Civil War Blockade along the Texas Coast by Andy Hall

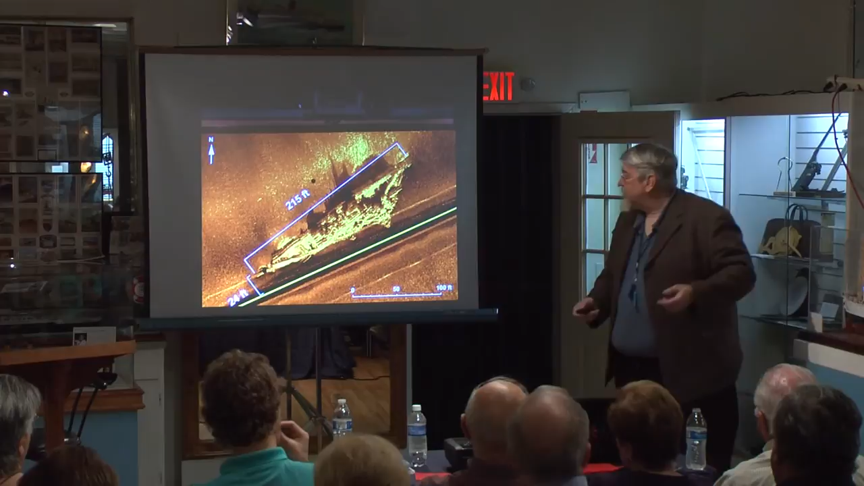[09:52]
much further west, past the end of the Galveston seawall.
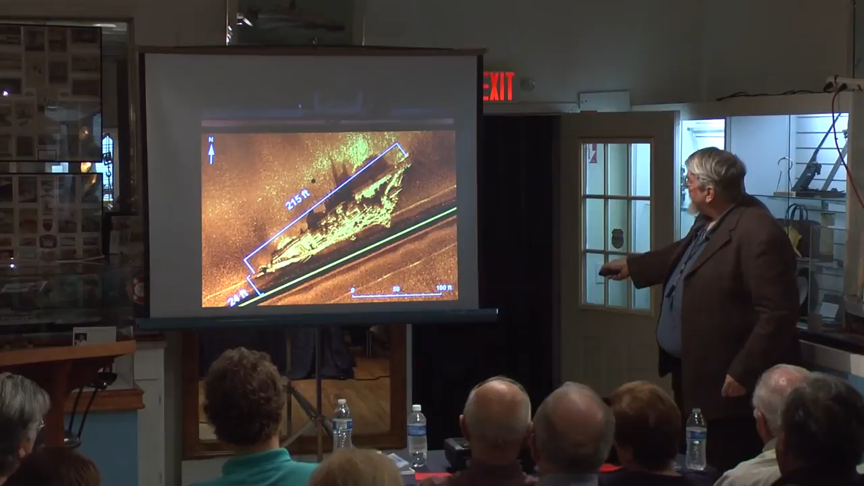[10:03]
When they plotted the length, it turned out to be about 215 feet long, which is very close to the dimensions of Will-O-The-Wisp, and about 24 feet wide. This is a side scan sonar image. What you're looking at here is like a top-down view of the very bottom third or bottom quarter of the hull.
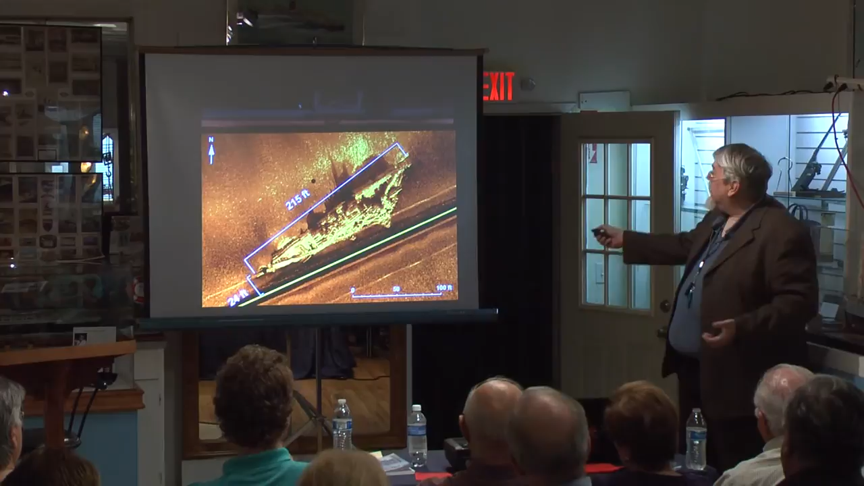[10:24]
As you can see, that's what the ship would look like intact. And this is what's left now.